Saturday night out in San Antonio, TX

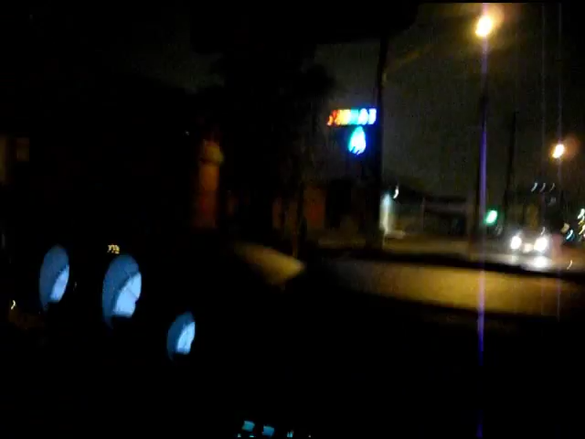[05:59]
they're crazy in San Antonio, we're on Main Street, we're headed towards Luther's Cafe, where the infamous,
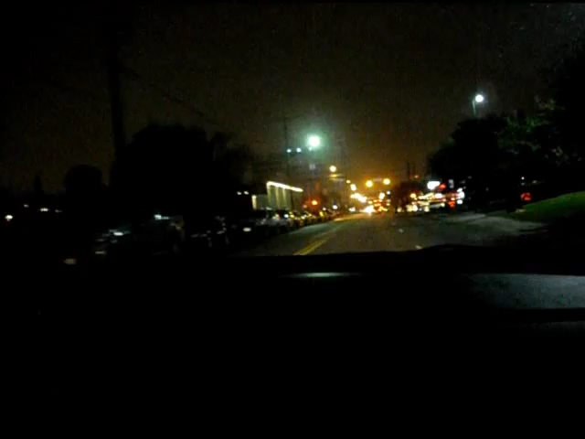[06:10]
I don't want to say his name, because I don't want to, yeah, I don't want to say shit, but anyways, a friend of mine, an old friend of mine works there, oh, we see a pig crossing the street, hold on, hey girl, how did you get there so fast,